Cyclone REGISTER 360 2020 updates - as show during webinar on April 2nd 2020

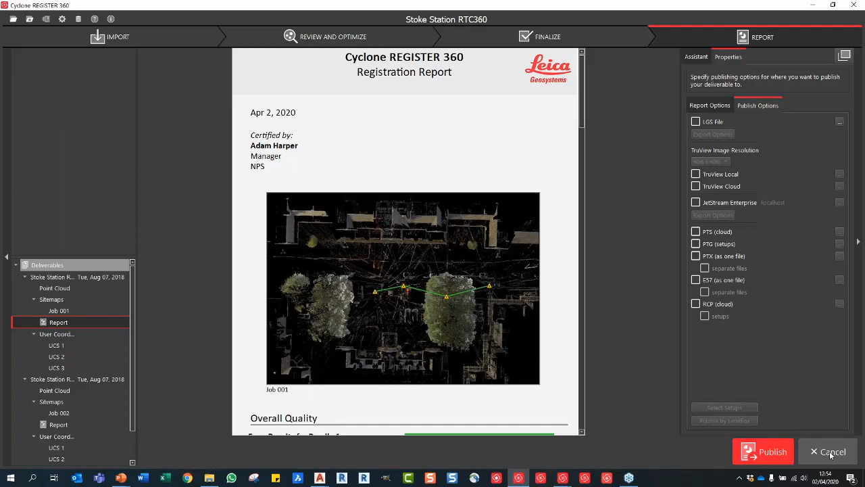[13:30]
We're just in that data set now. And what you can see here, this is already registered. So we've got some scans that are colorized. You've got some that are grayscale, but all of the red markers have come through, and you can see all the scans. So I've used this quite a lot in my demonstrations because it's a really nice data set. We can obviously see that data in the point cloud.
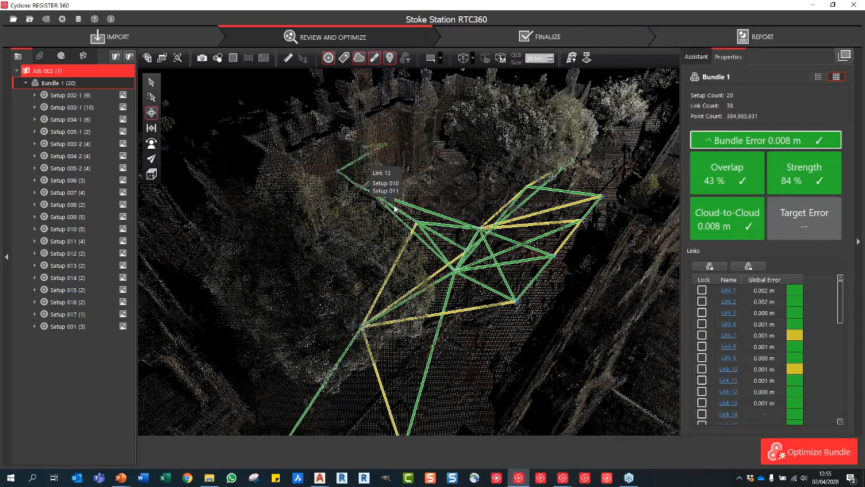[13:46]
But you've got all of your links already established.
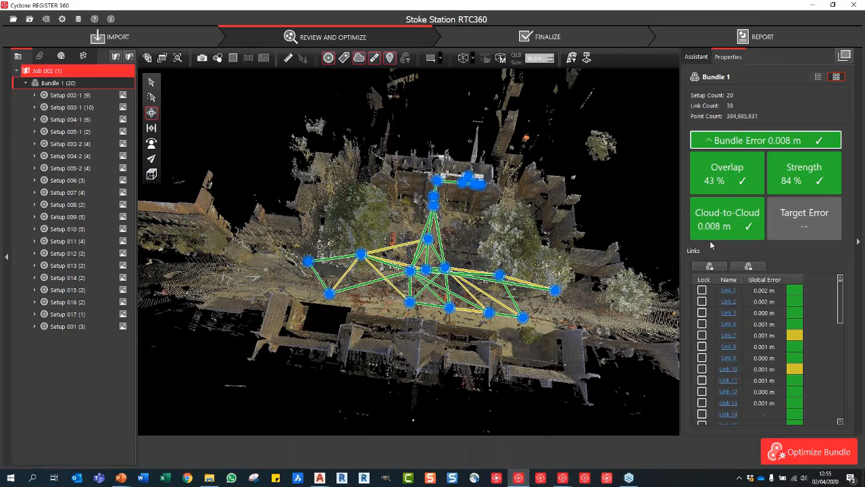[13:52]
You've got your registration, your bundle error. But what you can do now is you can effectively,
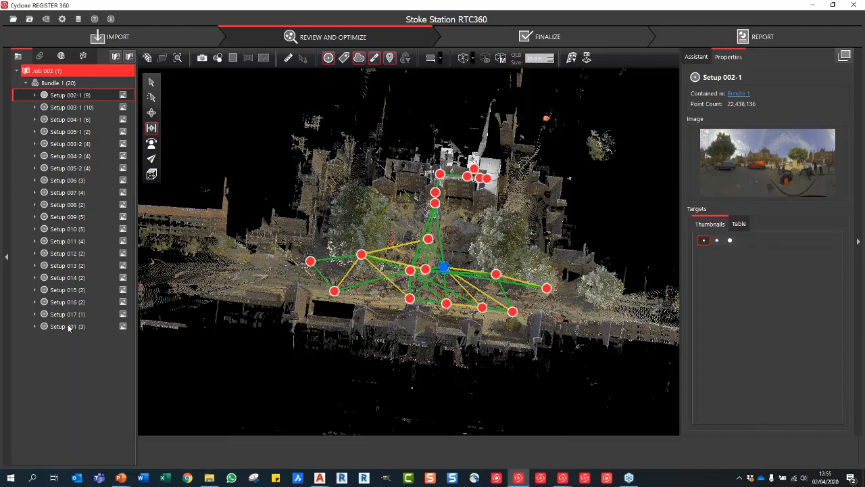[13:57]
you can actually show your, sorry, you can actually say show suggested links within bundle.
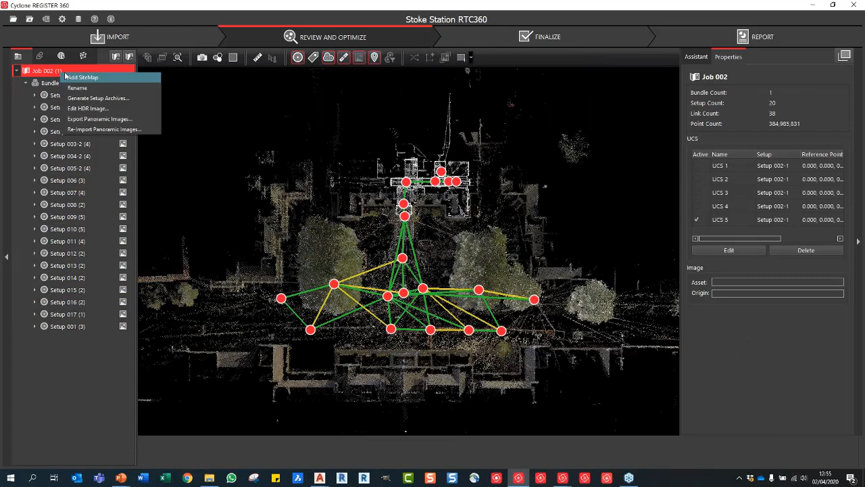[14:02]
Okay, so if I now click show suggested links within bundle, you can now see all the additional links that the software will try and run through in order to tighten up that registration any further. Now, what that means is this will basically, it's like the auto add cloud to cloud constraints wizard that we used to have in Cyclone Register. This will try and just find as many connections with other scan positions as possible. But what we can do now, just for those who are power users, we've actually changed the maximum number.
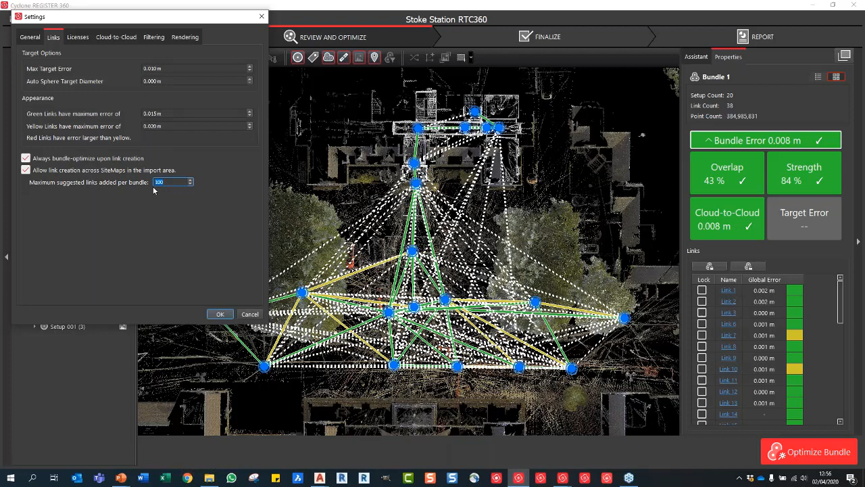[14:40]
So this can, I think, go up to about 500 now. So the maximum suggested links per bundle. This used to be capped around 50. So just so you've got that takeaway from today, if you want to now, you can, you know, you can put that up to 500, for example, and press OK.
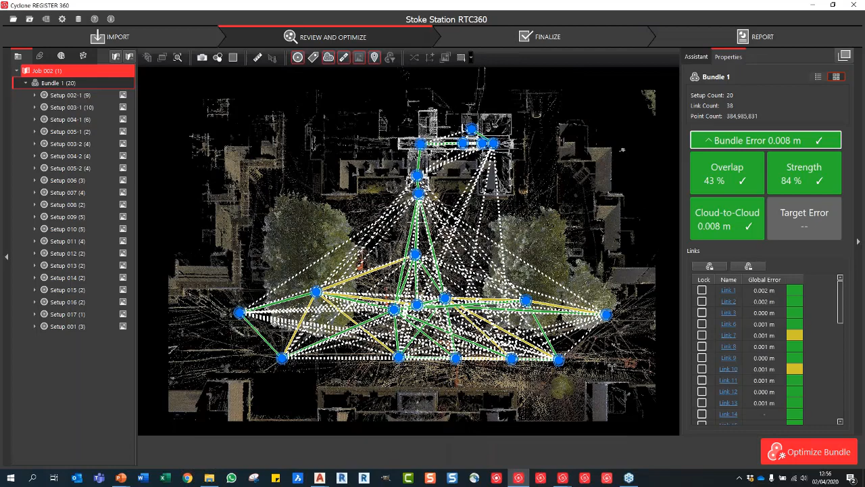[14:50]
But in this instance, we've got, you know, it's a limited number of scans anyway, so we're not going to see those. What we can do from here at this point, I'm going to just go to the accept stage. So I'm just going to go to the final publishing step if I wanted to publish any data out. Now, if I click E57, so I'm going to say E57, I'll just save it out to, I'll just save it out to a generic location. I can now choose to select my setups or select by limit box. If I click select setups, you can then choose which ones you want to export. So I can just tick those off and I can say, right, I just want one, two, three.
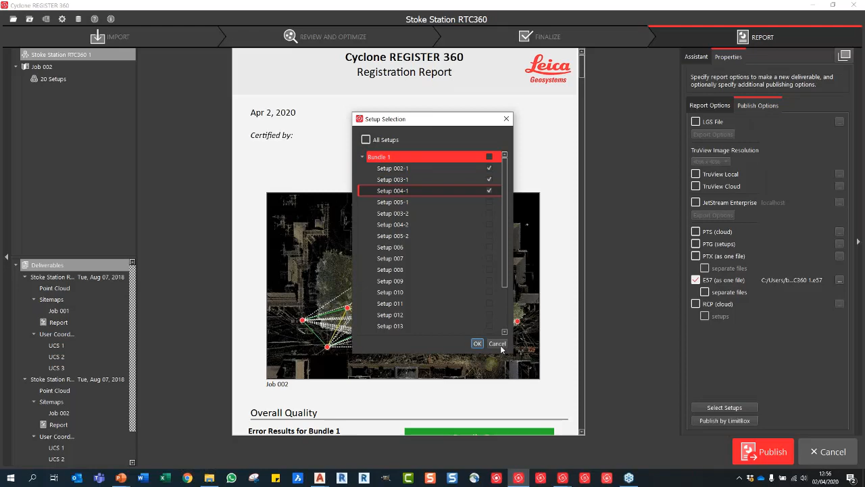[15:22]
And under publish limit box, I can now see any limit boxes which I've created. So small building limit box one, and I can just check those two which I want to export. And that will then only export the content of the limit boxes, which is, you know, a lot of you may break that down by floor, for example, or whatever.
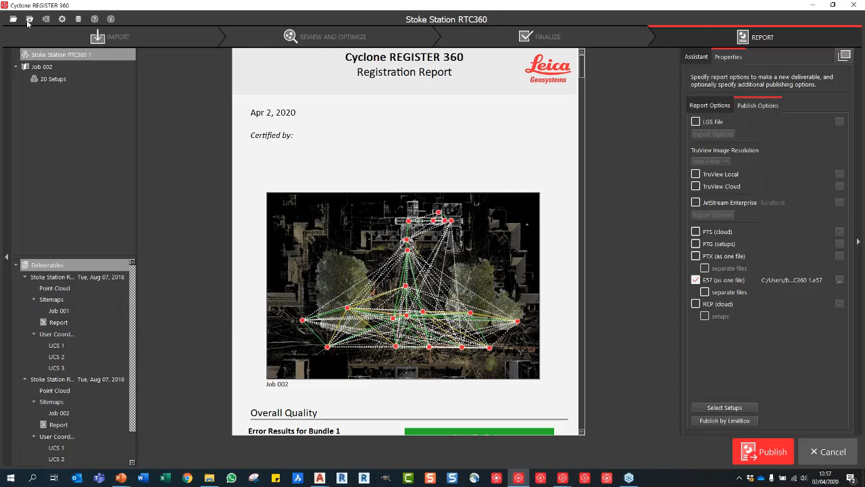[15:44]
But that will then be exported into that file type. So that is basically everything pretty much that I wanted to show you in Registry 60.